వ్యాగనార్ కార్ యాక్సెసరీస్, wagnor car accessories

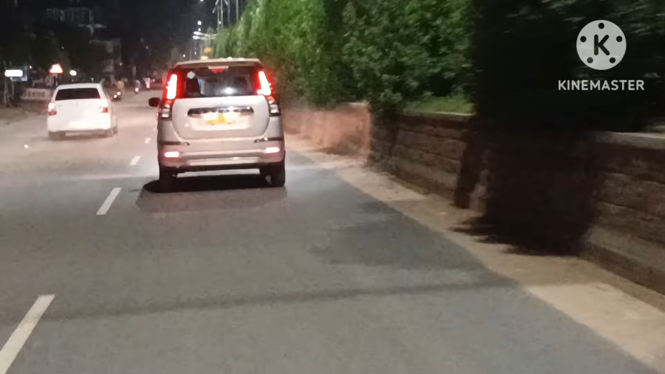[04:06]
If you have no running back, you can see the lights on. Thank you.